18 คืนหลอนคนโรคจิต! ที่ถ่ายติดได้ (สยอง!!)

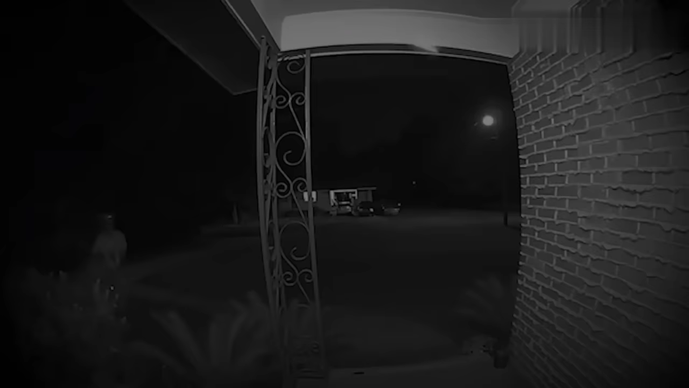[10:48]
ช่วงเวลาประมาณตี 4ได้มีชายไม่ทราบชื่อเดือนถือธนมันมาไอ้อย่าไม่รอช้าติยเรงราดอย่างเมามันโดยที่เขาไม่รู้เลยว่ามีกล้องมันทึกเอาอยู่พอล่าเสร็จนะครับชายคนที่ก่าหายตัวไปแป๊บหนึ่งก่อนจะตะดึงมีฝัยลู่ขึ้นมาบึ้มเลยมันลามแตกกองย่านี่แหละเข้าไปในบ
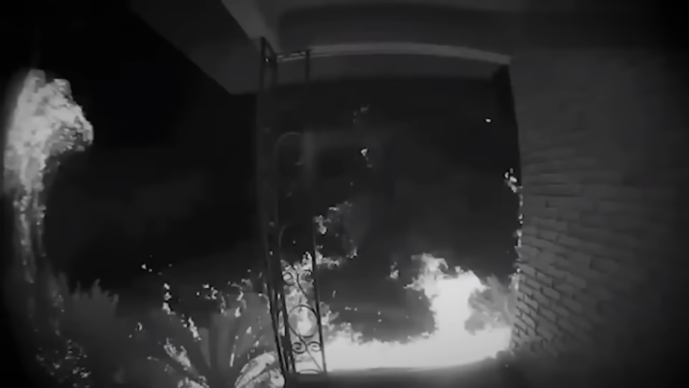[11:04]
้านไม่นานก็เผาไม่ทั้งหลังวอดว่ายอะไรกันครับเนี่ยว้างเพิงเพื่อนบ้านเหรอช weight ดีที่DDของอะไม่อยู่แต่พอเปิดคลิปดูเจ้าของก็บอกก็ไม่รู้จักสัตวมูมันก็ไม่มีแล้วใครกันหน้าที่มาทำเช่นนี้
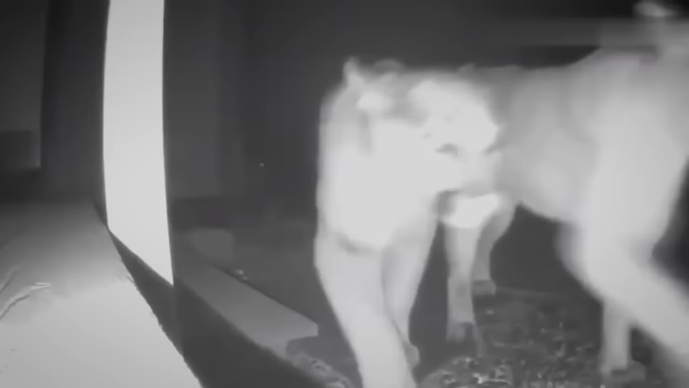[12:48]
นออกมาเดินเพลงผ้านหน้า
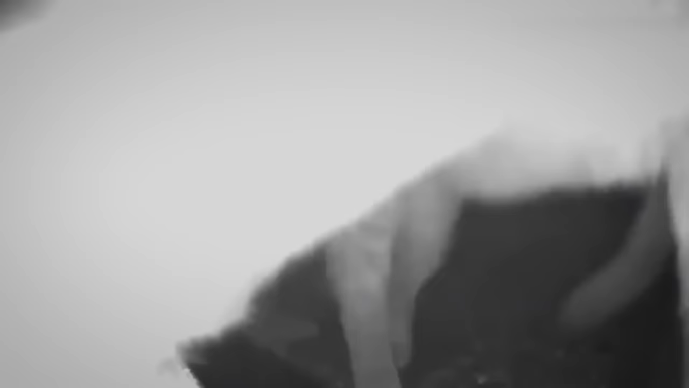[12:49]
บ้านยาม
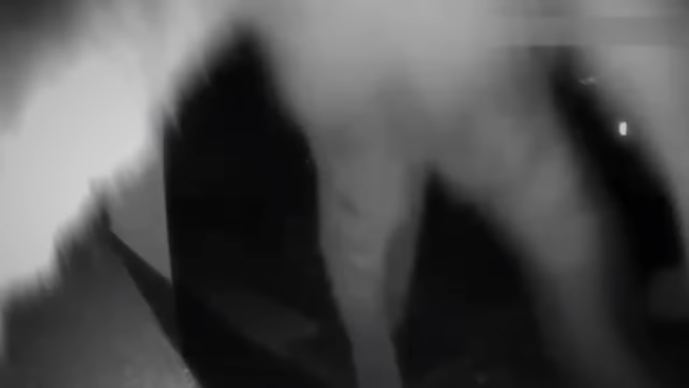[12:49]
ดึกมันช
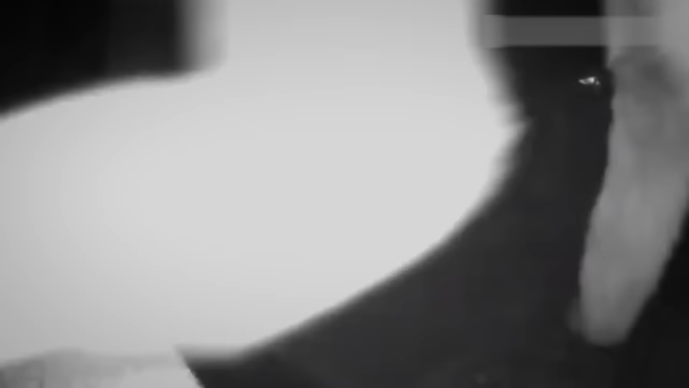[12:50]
อบประกษตัวข
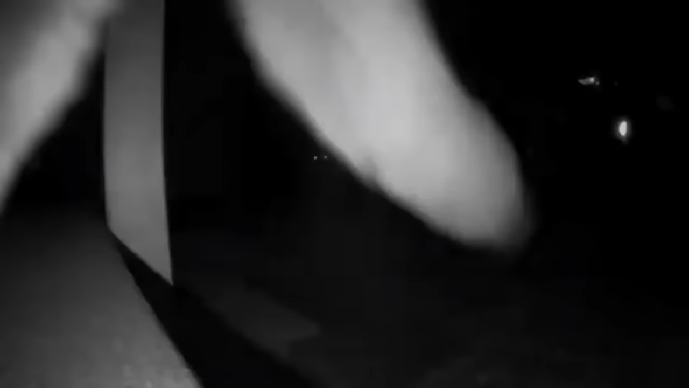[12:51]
ึ้นในตอนมืดมันจะเดินสำหรวจรอบบ้านไปเรื่อยๆหลังไหนหลังไหนเดินไปหมดยังโชคดีนะที่ไม่มีคนถ้าหากมีคนออกมาจะเอ็บป่ำๆและเกิดตกใจสิ่งโตมันอาจจะพวดผ้าจมตีใส่กว่าได้โ
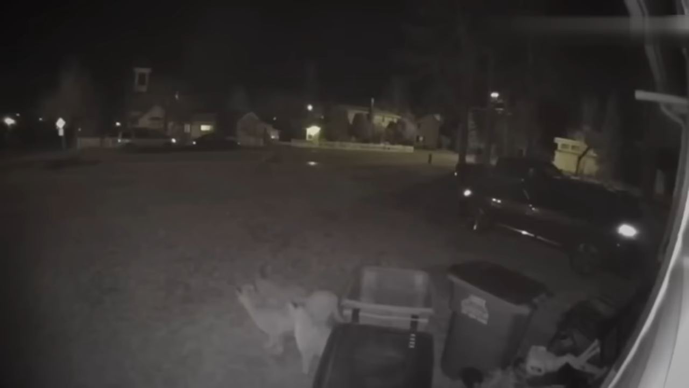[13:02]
ดยทั่วไปแล้วมันจะอาศัยในผู้เขาใกล้ออกไปแต่ไม่รู้ทำไมช่วงนี้มันเที่ยงเอาตัวเมืองบ่อยจังเลยชาวบ้านในสนิฐานว่าใ
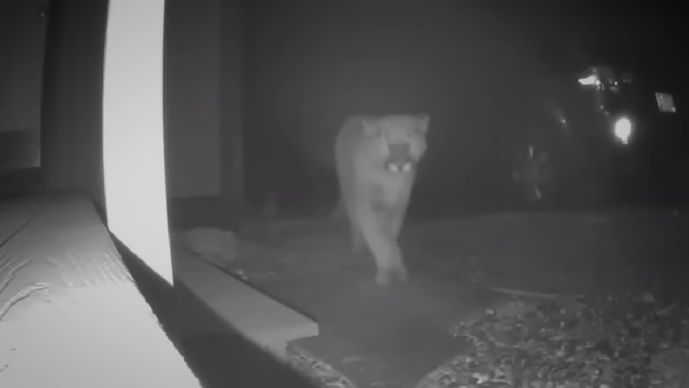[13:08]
นป่าอาหารค้อนข้างกับหาย่ากเอาเล่ะมันจึงขยับพยายมากในเมืองถ้าบ้านไหนมีสัตว์เลียกนักคุรองนุดติจ
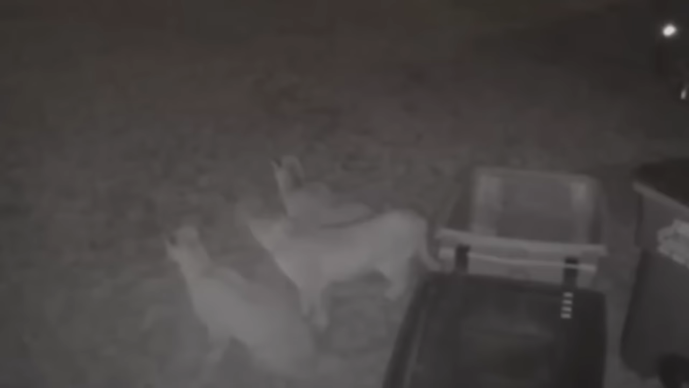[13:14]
ำพวกมาแมวนิเสร็จมาแน่มันดูอันตลายไม่ปลอดภัยเลย
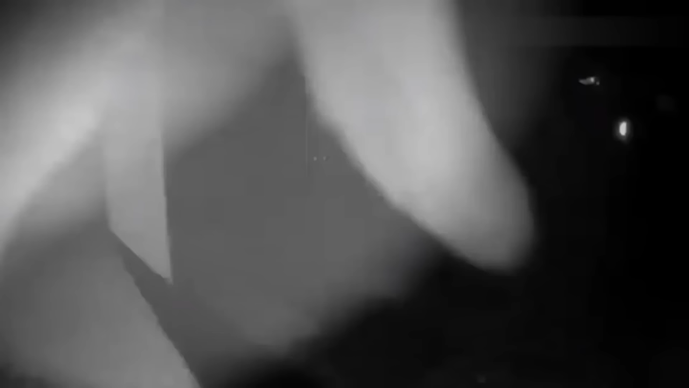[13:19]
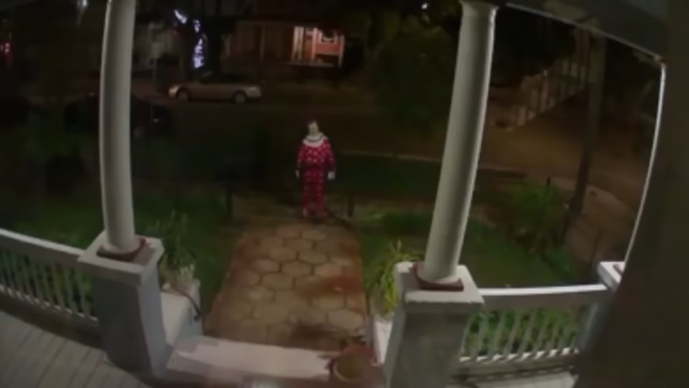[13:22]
ทุกคนทราบหรือไม่ตั้งแต่ช่วงปลายปี 2014มีแนวน้มไปแปลกพุ่งสูงขึ้นกับการที่ผู้คนแต่งตัวเองเป็นตัวตลกแล้วก็เดินไปรอบเมืองในคาลิฟอร์เนียมา
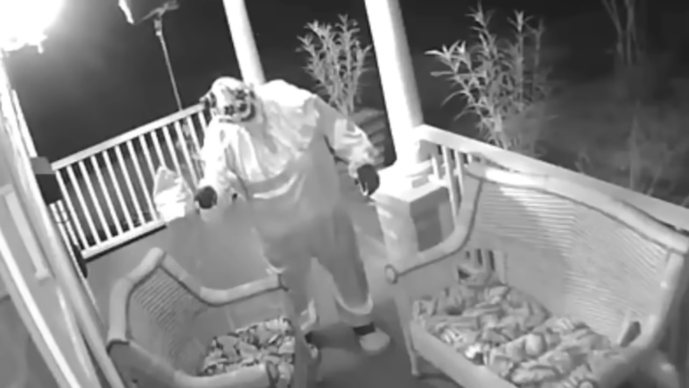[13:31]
ทำพฤติการประแปลกที่หน้าประตูบ้านคนแผมส่วนอย่างอย่างชอบมาช่วงยามวิการอีก